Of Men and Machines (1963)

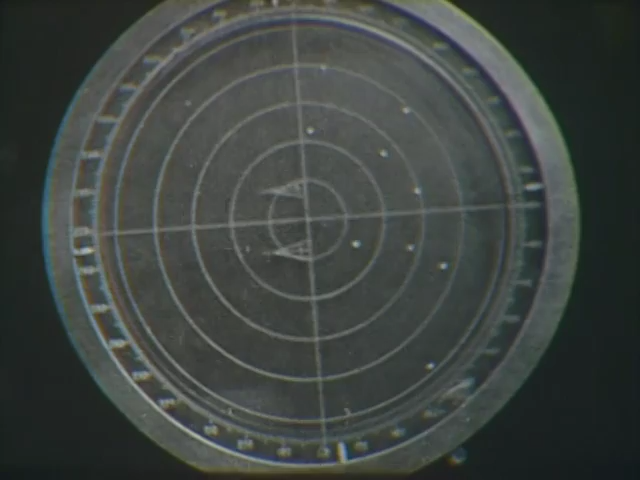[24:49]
Without the distinctive coding, he sees this kind of radar display. When the computer is added to the system, he sees this.